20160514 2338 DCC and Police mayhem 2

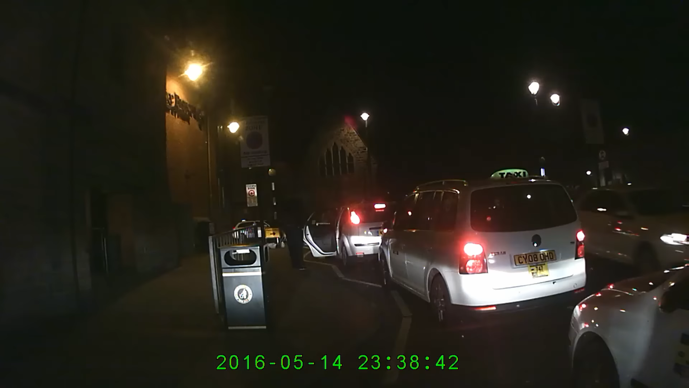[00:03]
The first cars are dropping off, but all the other cars decide to park on the zigzags, and we'll see what we can get. Now all these cars, if you watch some of them, you'll see they have decals like the one going out of the square there, from firms in Newcastle,